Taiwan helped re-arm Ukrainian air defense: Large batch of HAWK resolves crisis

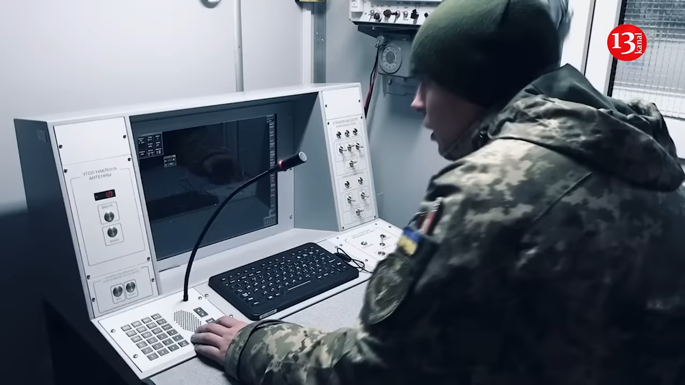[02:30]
The HAWK can strike at a distance of up to 50 kilometres or so,
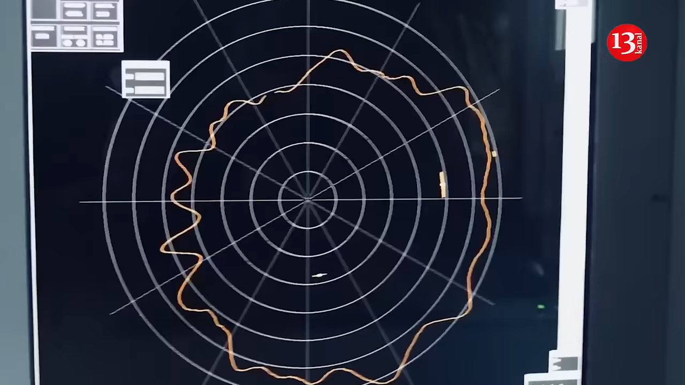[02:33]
homing in on energy from a grounded radar reflected off an air target. The main drawback of this system is that its radar is susceptible to jamming.